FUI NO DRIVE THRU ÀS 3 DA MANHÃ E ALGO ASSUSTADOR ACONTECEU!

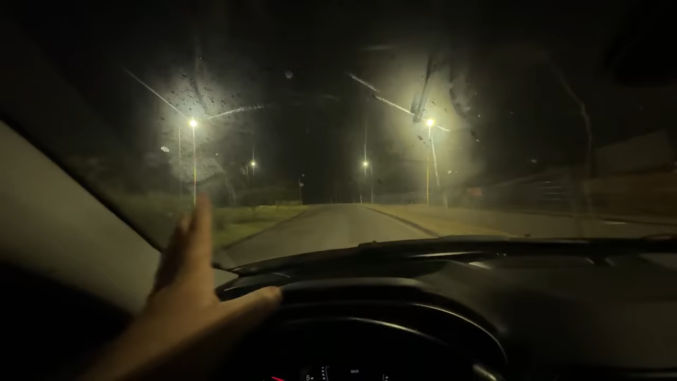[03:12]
é fácil reconhecer Aqui ainda tem iluminação Vocês estão vendo que tem os postes e tudo mais Mas lá na frente já começa a não ter mais E é naquela estrada que a gente foi e... Levemos aquele susto, né? Olha isso Estamos chegando na estrada agora, mano Vou até aumentar aqui o farol pra vocês verem É, não dá pra ver direito Simplesmente aqui agora não tem mais poste de iluminação E a única coisa que tá iluminando é o farol do carro Quer ver que eu não tô falando mentira?
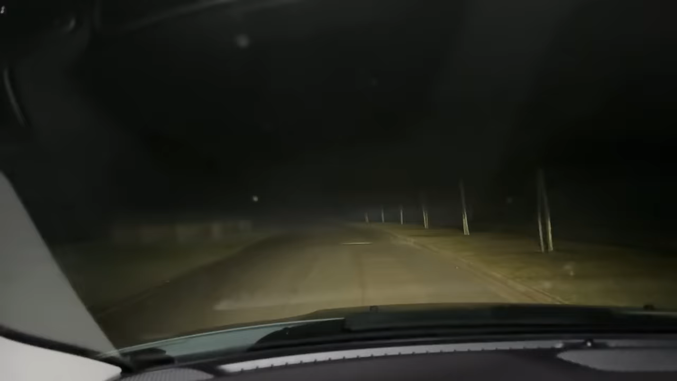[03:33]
Olha só Vou desligar o farol do carro pra vocês verem, ó Olha isso,
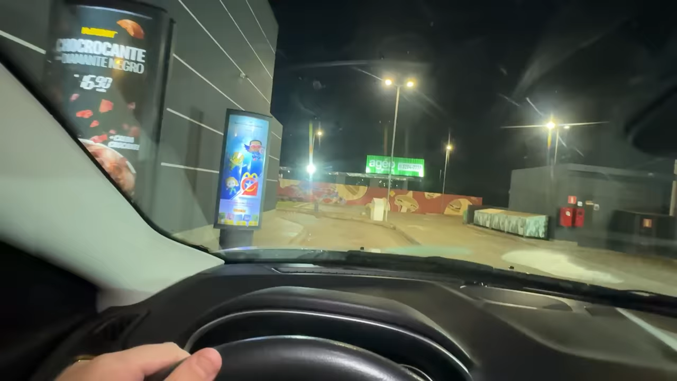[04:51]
realmente Pelo visto tá bem vazio, tá? Vamos ver Eu não sei nem se tem gente acordada aqui Pra me atender, tá ligado?